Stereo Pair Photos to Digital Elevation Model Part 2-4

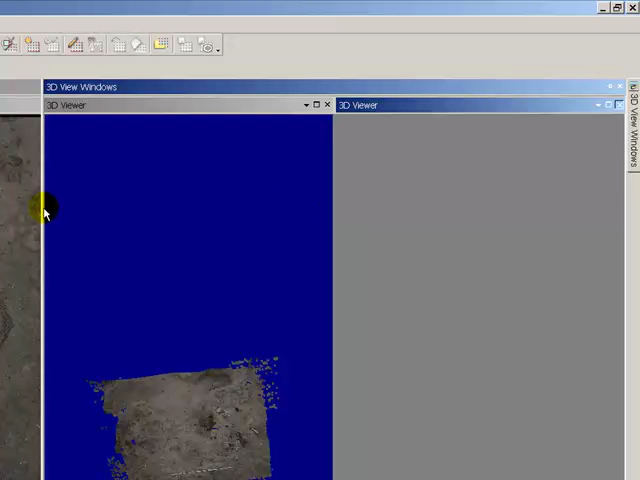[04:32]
so let's make the 3D viewer a little bit bigger.
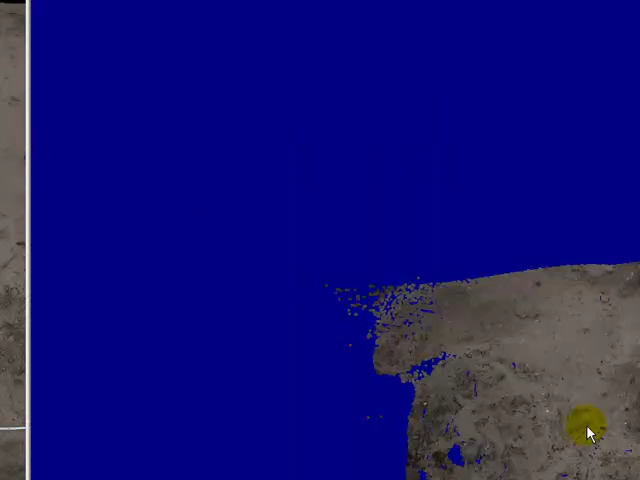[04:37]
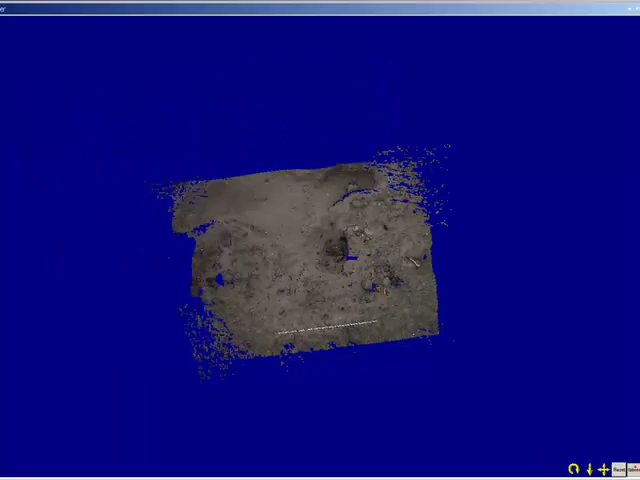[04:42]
Take a look at what layers we're showing.
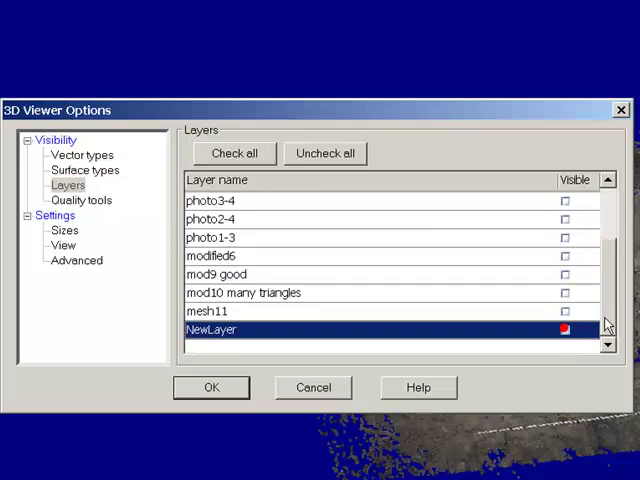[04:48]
I think we want to just look at the default layer here.
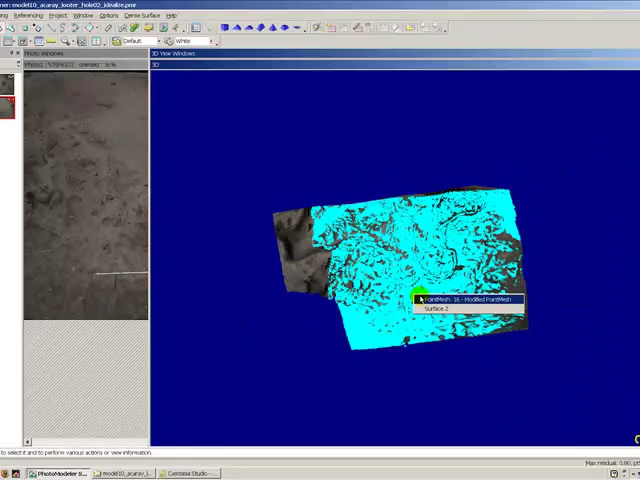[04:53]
And the surface was produced in another thing.
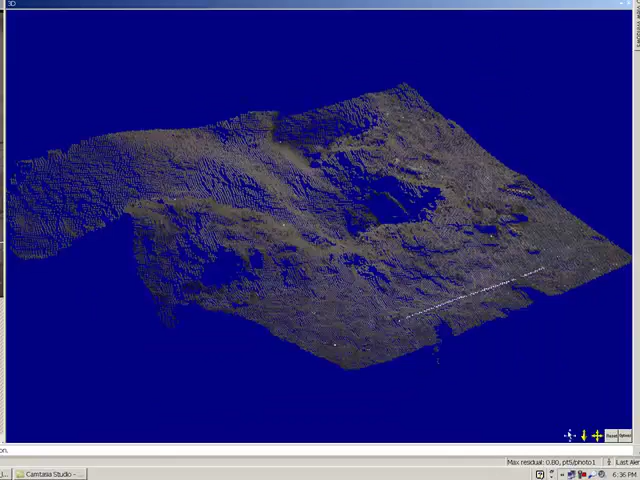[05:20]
You can see it's cleaned up quite a bit from the first version,
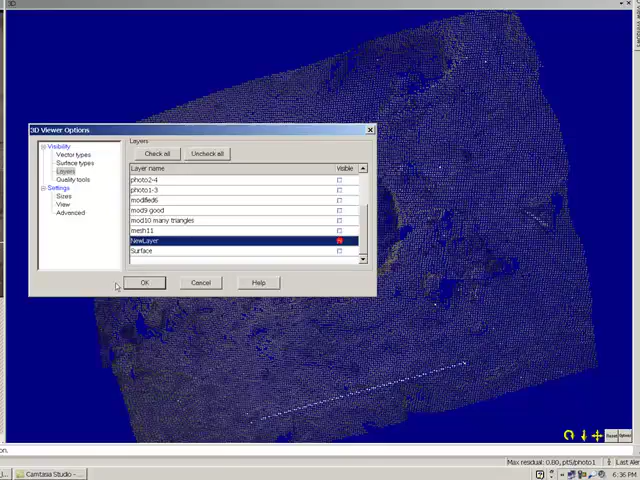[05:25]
adding those additional control points, reference points,
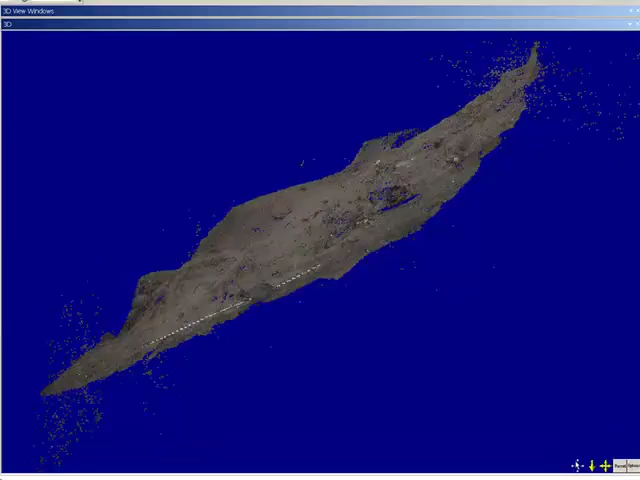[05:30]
excuse me, helped eliminate these bad points out here.
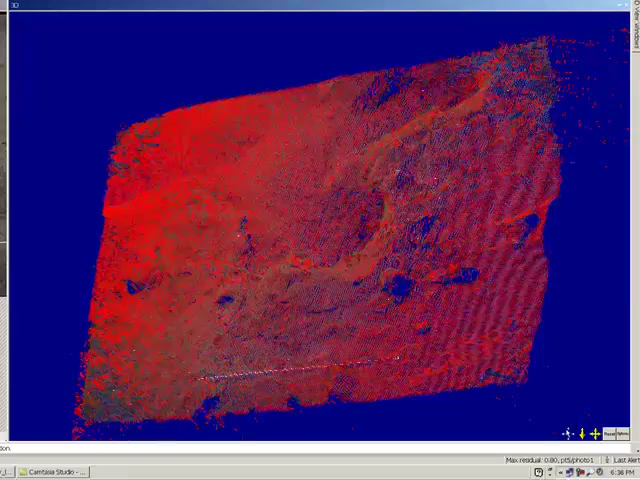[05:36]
So something that's useful to remember is